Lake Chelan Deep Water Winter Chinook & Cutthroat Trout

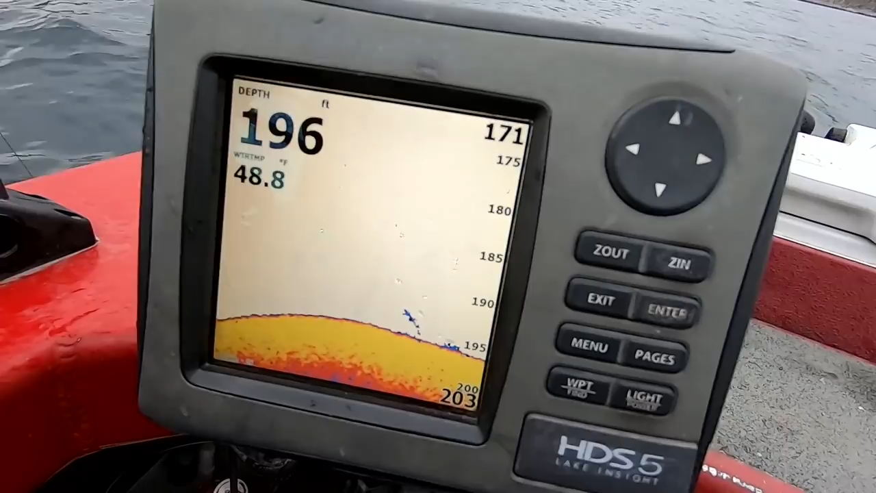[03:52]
On screen: depth 196 ft
That looks like a lake trout, yeah. And then if you, to look at the sonar again, here's the shrimp right behind you. Usually, when you see the shrimp like that, there's going to be fish in the vicinity. Well, the, the shrimp in here are the Mises shrimp.
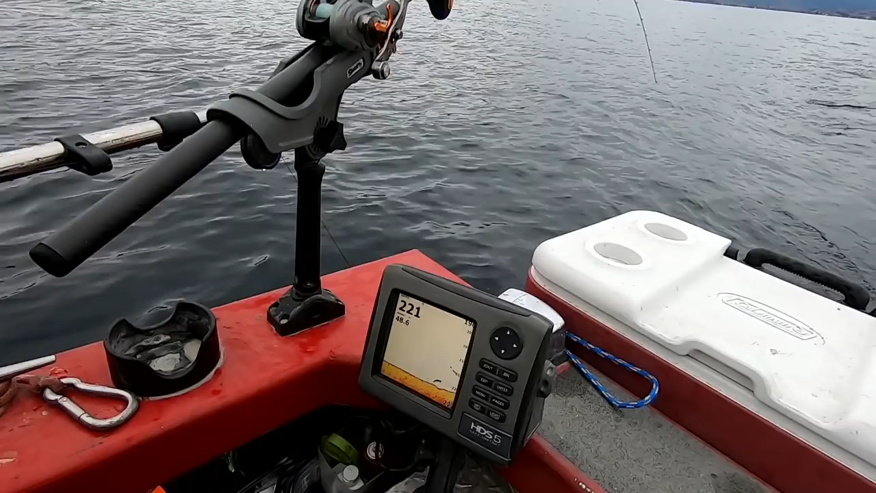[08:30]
That broken mark, that's a kink every time.
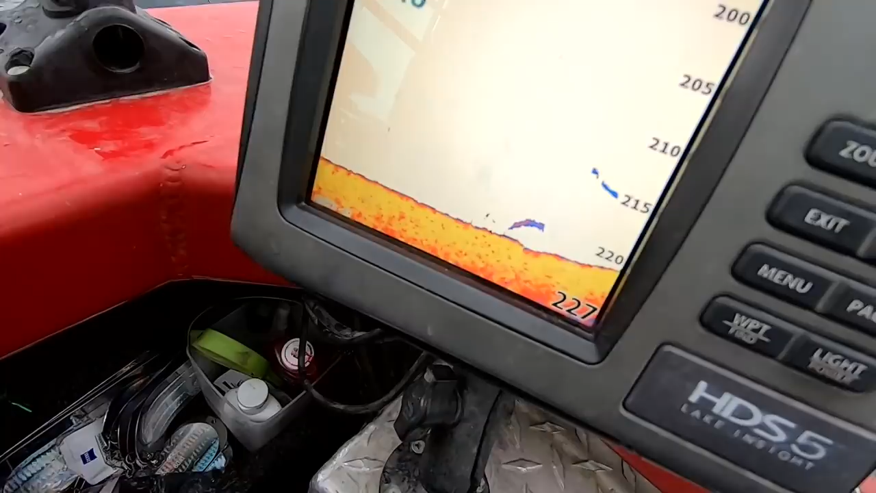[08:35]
This is where you can have a bit of a problem if you make too tight of a turn.
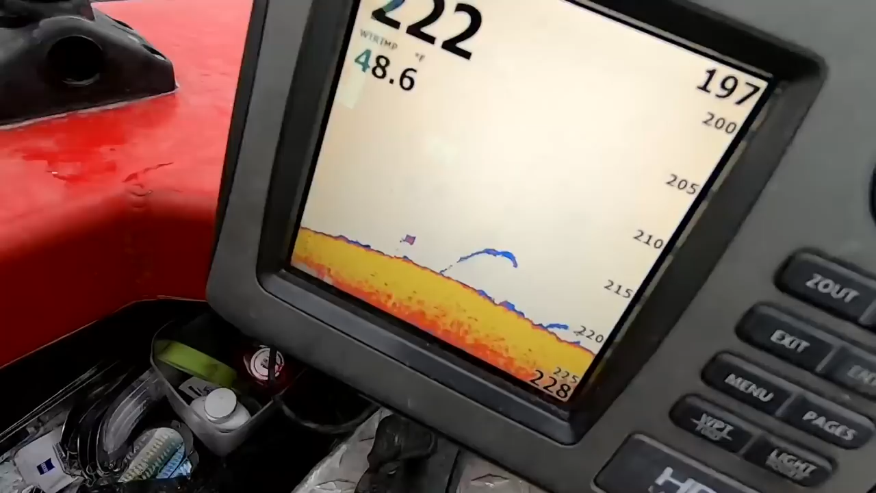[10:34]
On screen: water 48.6°F
So, hopefully, they'll turn on for us here. We're starting to get a lot of activity right now on the graph. We're coming onto a kind of, people have called it Joe's Ledge out here.